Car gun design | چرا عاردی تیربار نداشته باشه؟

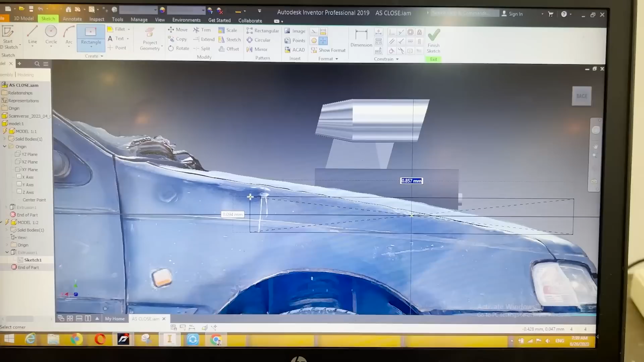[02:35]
بعد تیک رو میزنیم و یه همچین اتفاقی میافته این